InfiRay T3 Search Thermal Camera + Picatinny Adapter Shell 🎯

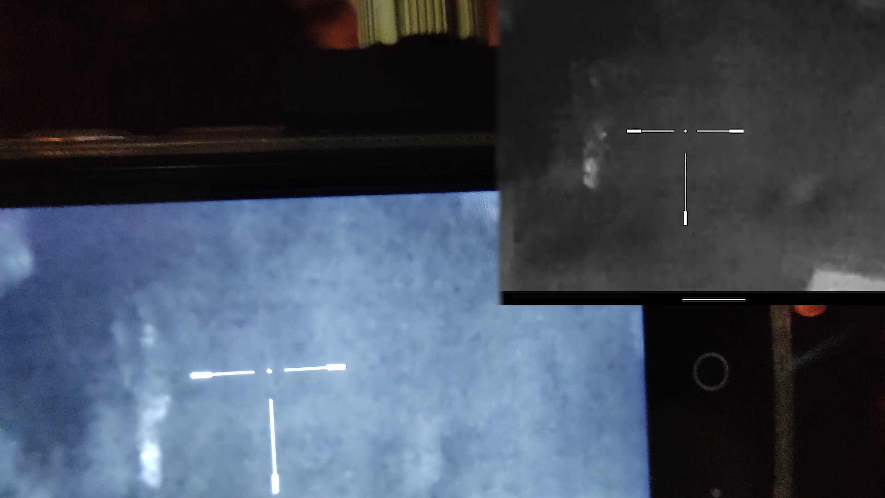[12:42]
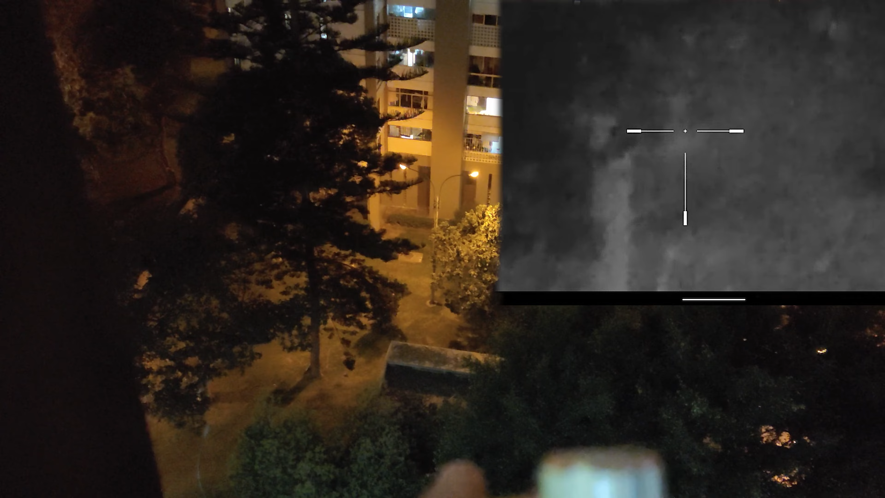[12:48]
Now here comes a short street view.
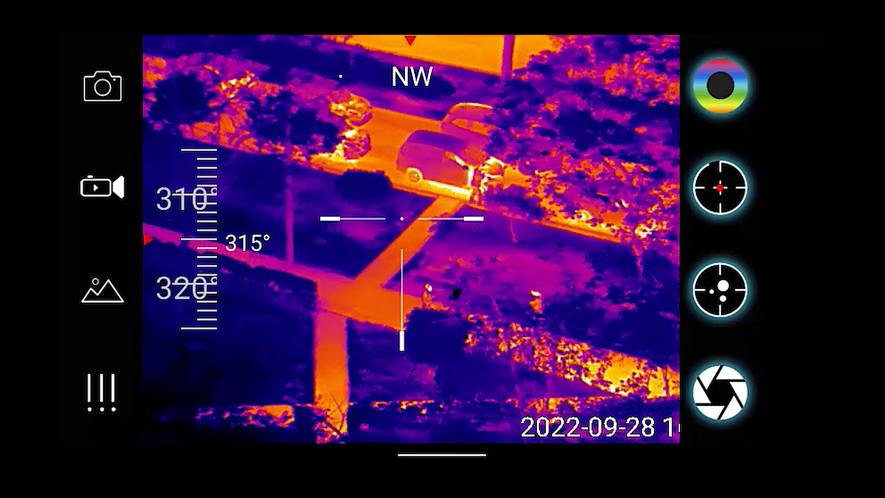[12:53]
This is 75 meters. With 5.3.8.
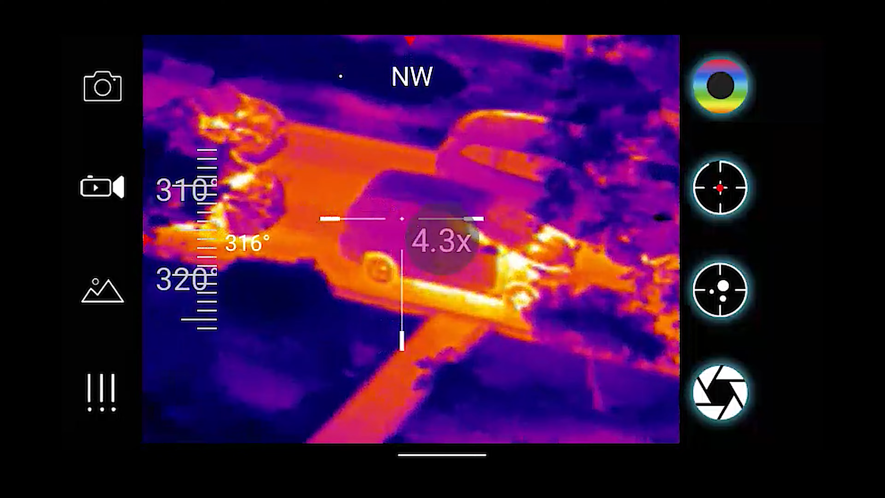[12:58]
7.3 times zoom. You can clearly see that everything is relatively clear.
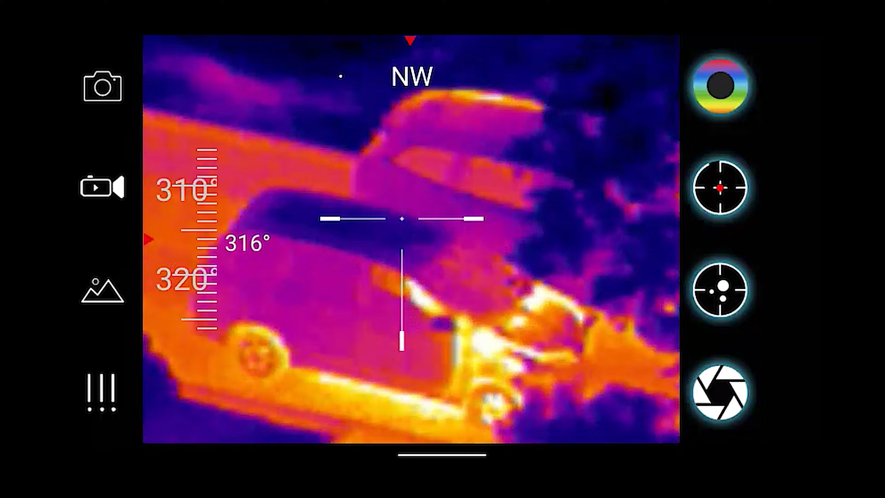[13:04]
Even from this distance. It's about 80 yards.
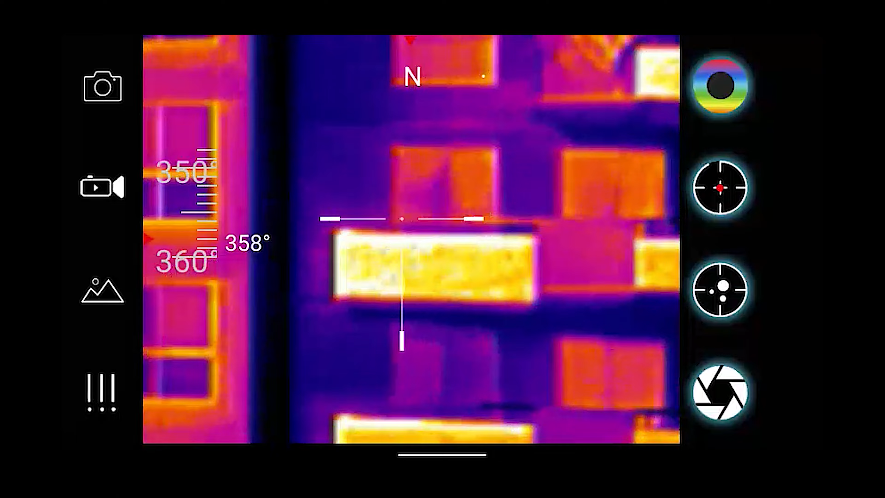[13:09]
This is a balcony. This is a balcony. This is a balcony.
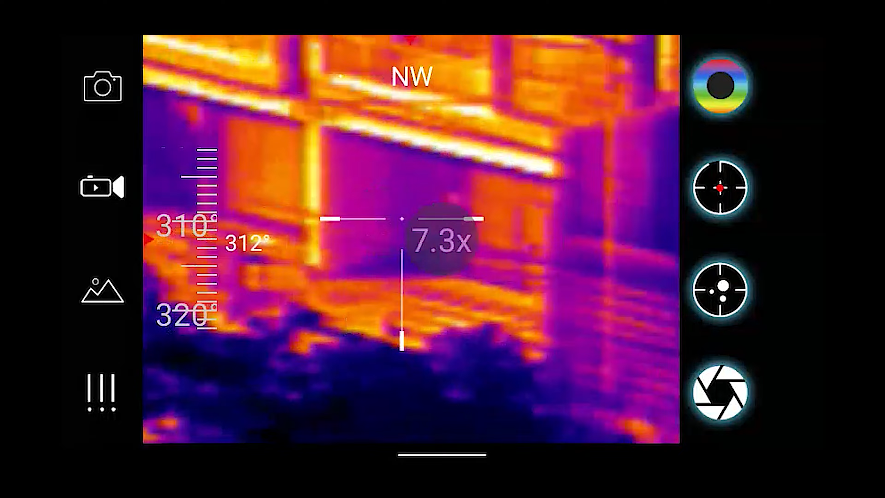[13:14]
You can also see them very nicely and clearly. Especially for the price of this unit.
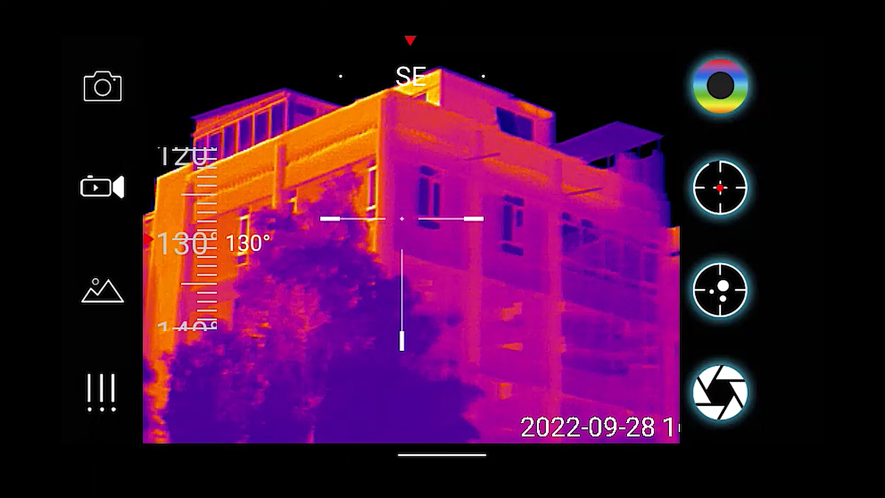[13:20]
This is very impressive. I mean what you can get for it for about for less than 700 dollars.
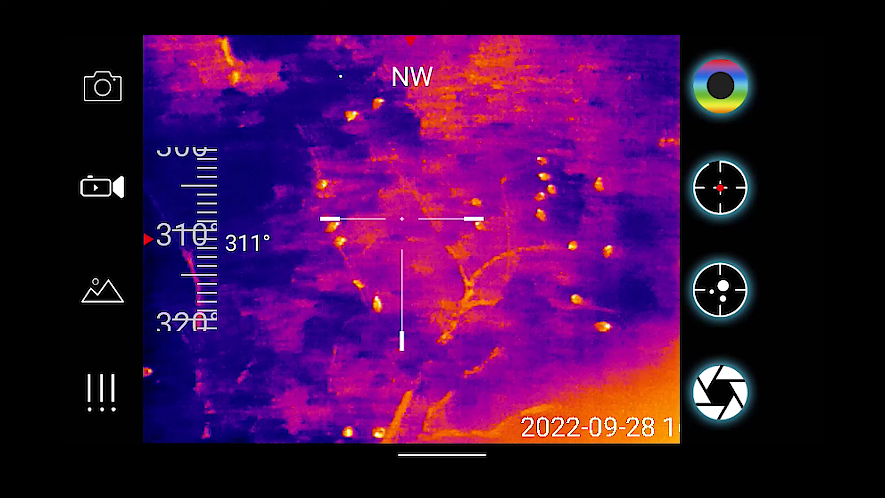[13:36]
Let's see. Let's see some pigeons from about 55 meters away.
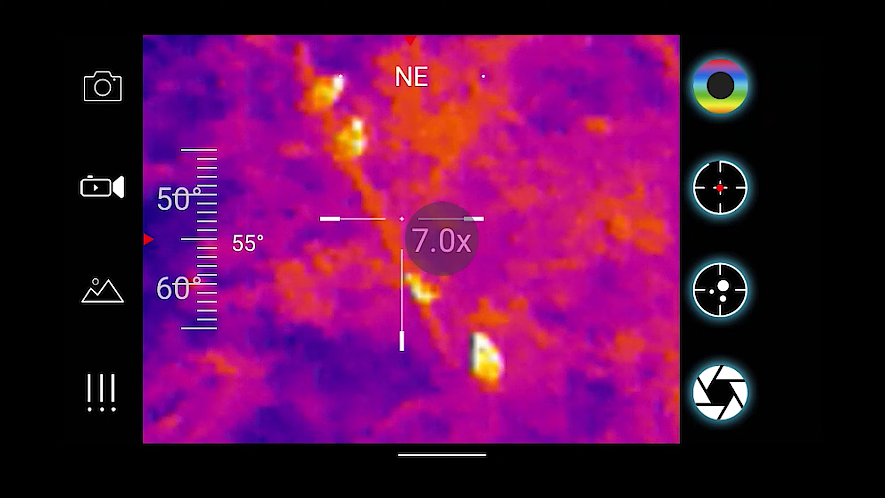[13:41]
Okay. Giving them an 11 times, 15 times maximum zoom. You can see the pigeon from 55 meters. And you can clearly see it's a bird.
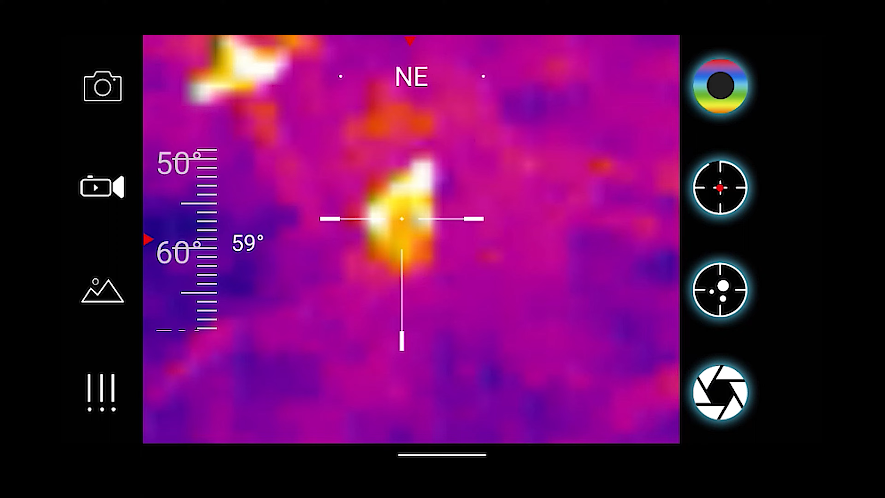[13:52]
You can see where is his head. Where is his torso. Where is his body parts. So.
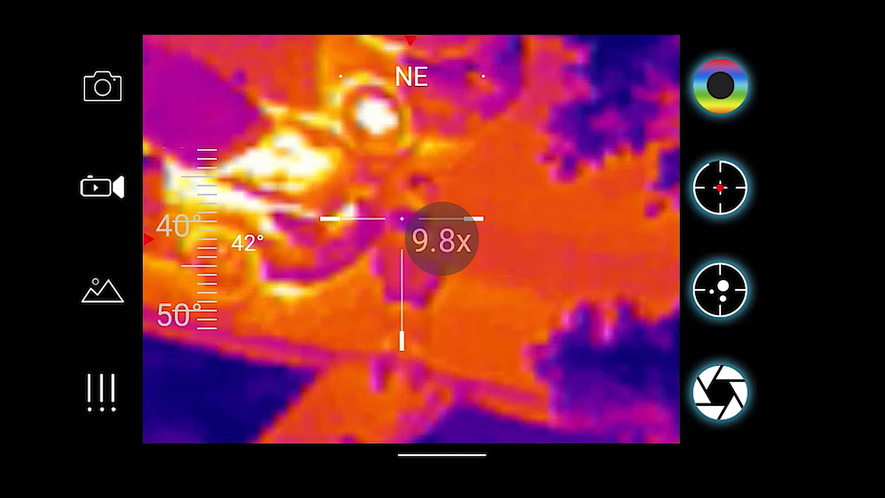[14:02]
This guy from 75 meters. You can clearly see the details of his clothes and everything.matONic man here in the team.
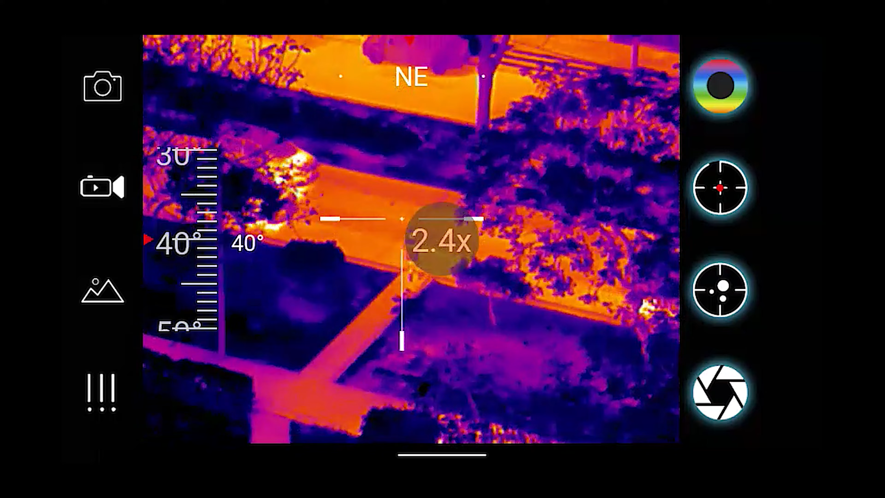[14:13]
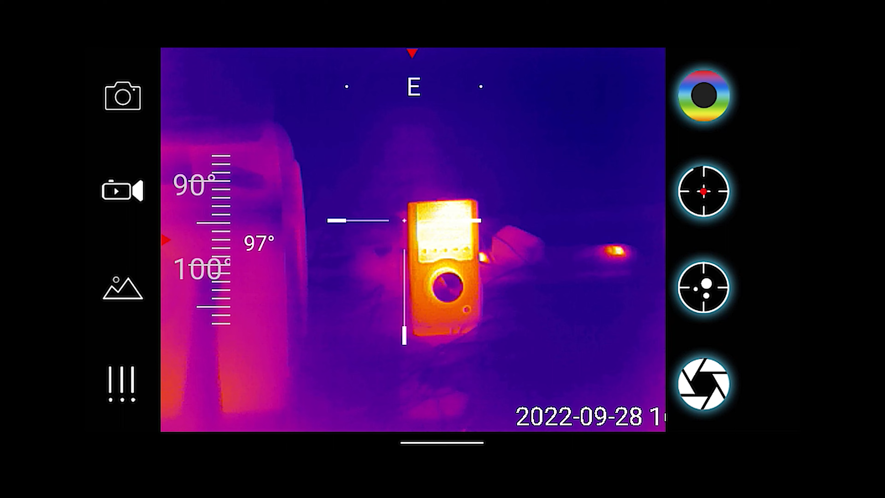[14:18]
So you can see some'. Some shot inside the house. You can see the computer parts.
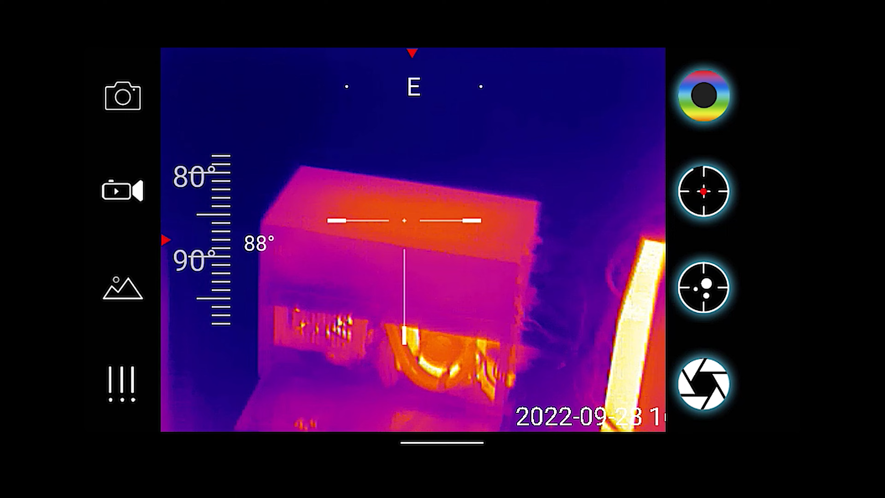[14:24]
You can see the speaker and some other electronics inside.
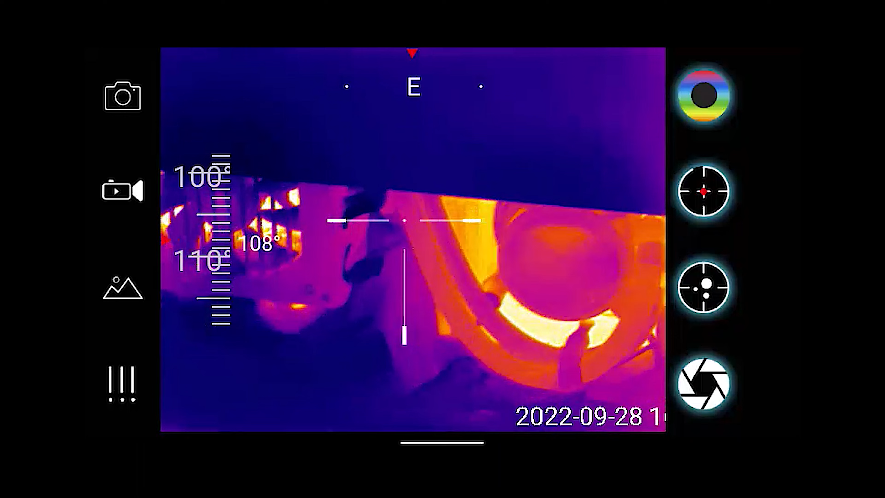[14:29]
you can see clearly which one in the water cooling system, which one is the warm and which one is the returning cold pipe,
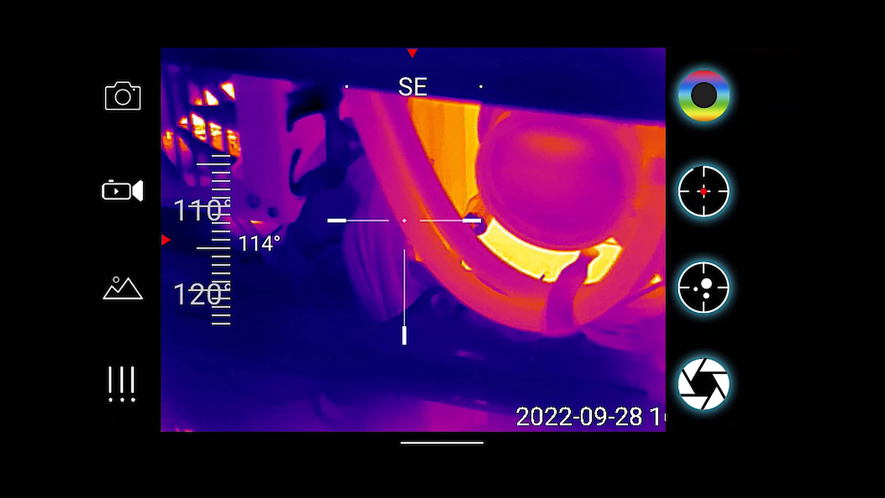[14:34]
all the components heating up in the computer,
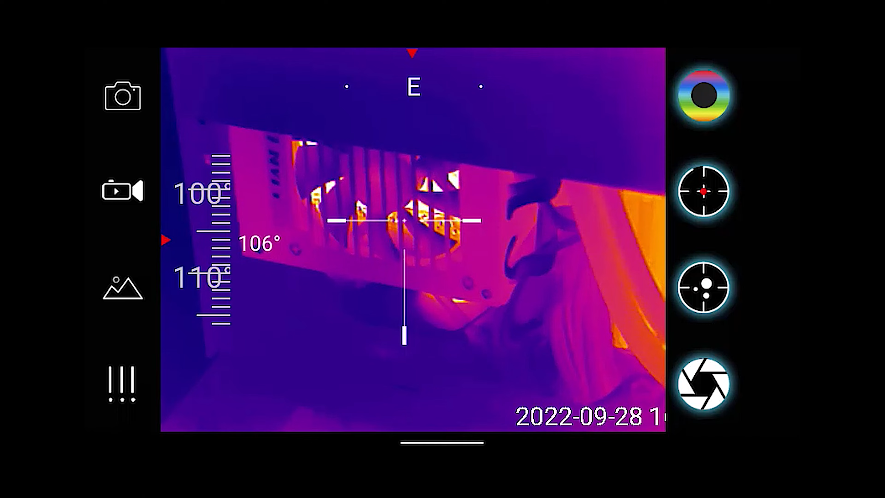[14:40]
you can see everything clearly, just to show that you can use this camera for other things as well,
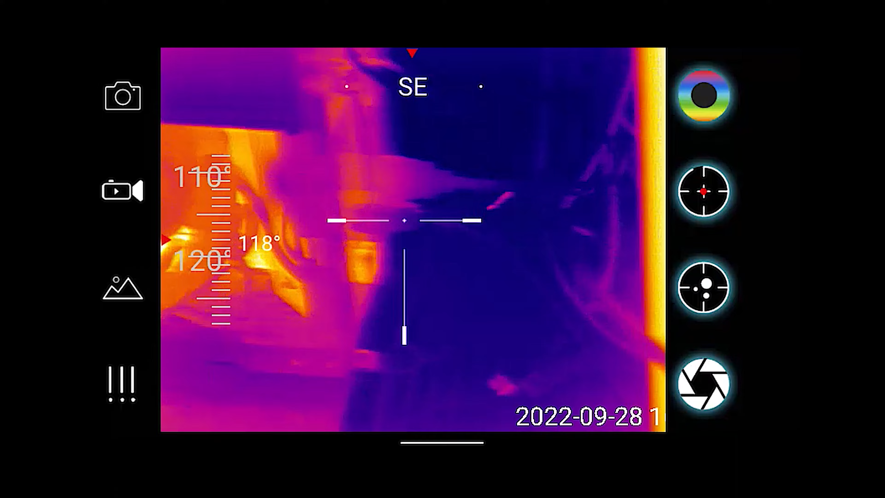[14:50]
not only spotting and hunting, you can do for interior inspection.
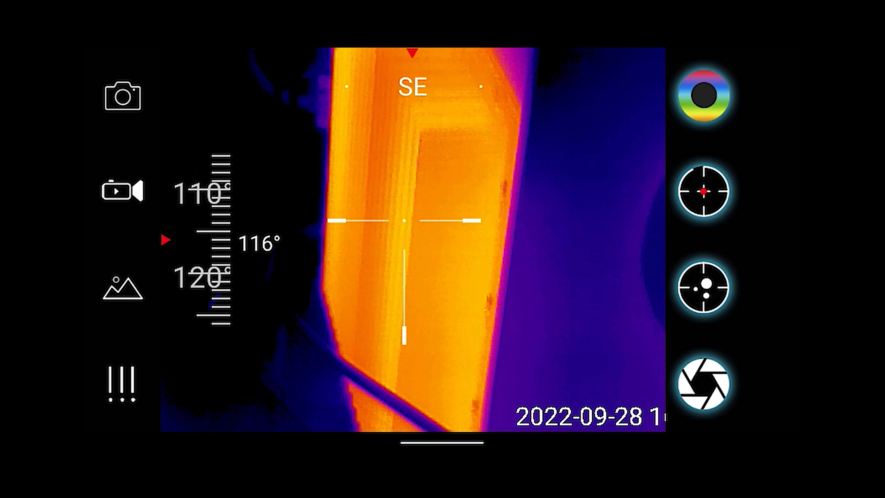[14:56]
So as you can see this is an insane volume kit,
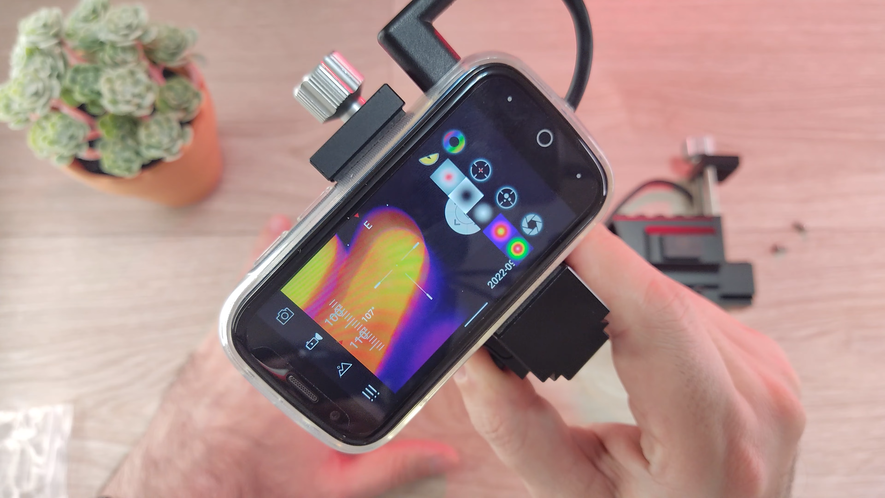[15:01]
it's super very very good, works precisely, works very well. I have tested in another video the T2 Pro with the same kit there if you want, if you haven't seen that video yet you can see down in the description, I'll leave the link for that video as well, you can see how it performs and how accurate is that with even with airsoft, you can use it with any kind of guns and you can get